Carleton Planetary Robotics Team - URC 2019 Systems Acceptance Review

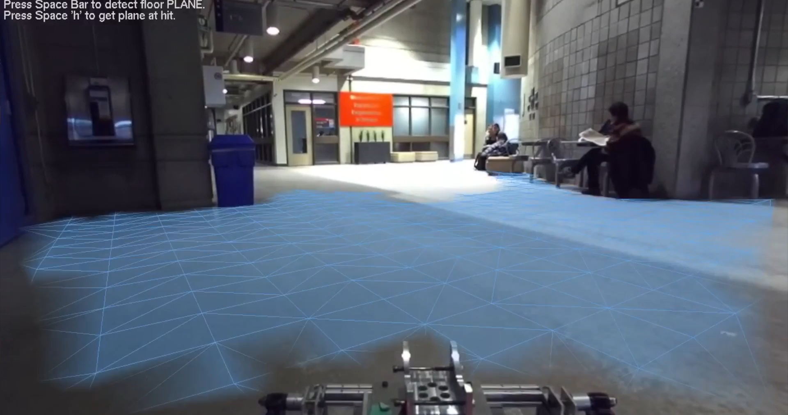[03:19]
This will allow us to generalize safe driving conditions, as well as how to avoid hazards.
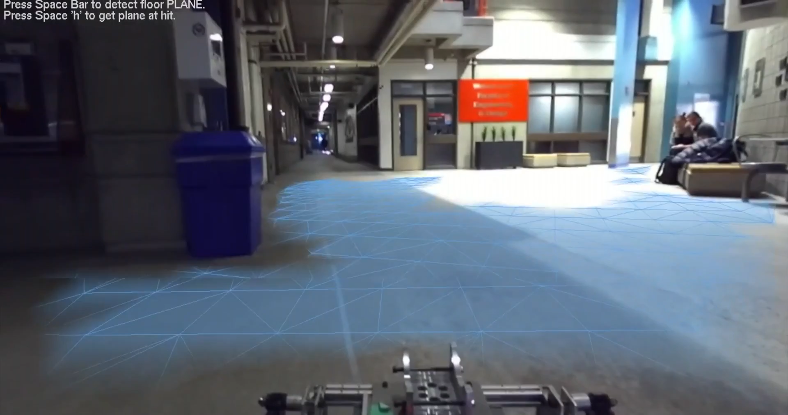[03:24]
As a safety measure, we have built a secondary system to analyze the ground plane ahead of the rover.
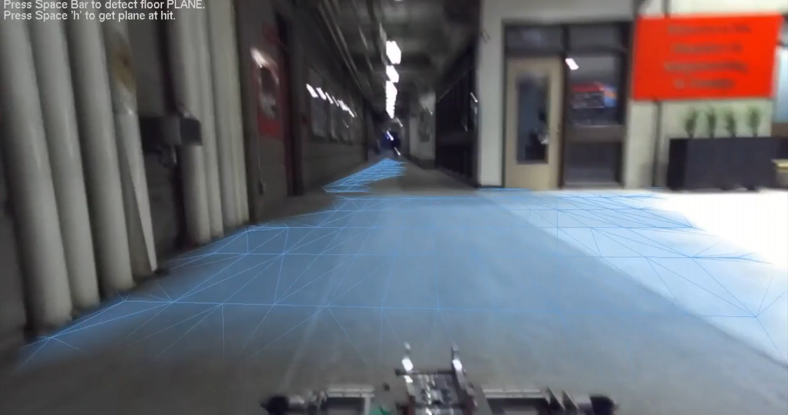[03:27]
Knowing the size of our rover, we can determine if any patch of ground is large enough to fit on, vetoing any decisions by the neural network if necessary.